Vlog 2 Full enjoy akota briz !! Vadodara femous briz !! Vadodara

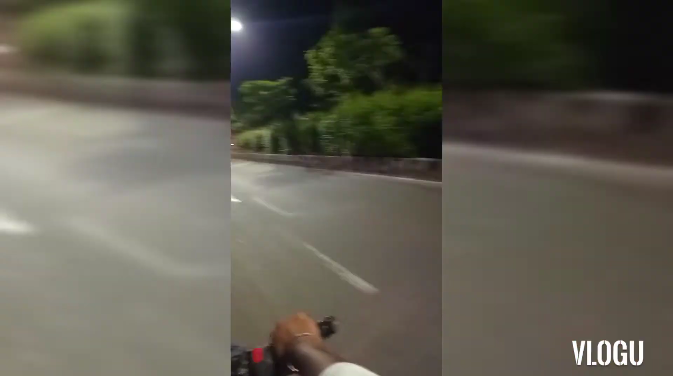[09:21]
देखे गाइज यह फोलो ग्राउंड है फिलाल तो खाली है लेकिन ठंडी के टाइम यहां पर काफी सारे स्वैटर और जोटेट्स दिखते हैं और यह भी
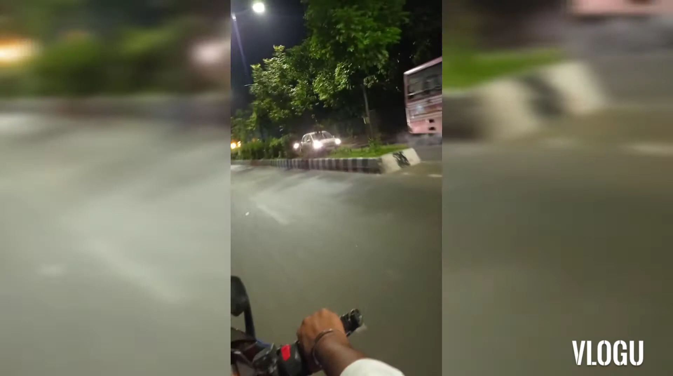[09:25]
लक्षमे मिलास पैरेस का थर्ड गेट आएगा जहां पर काफी अच्छी लाइटिंग है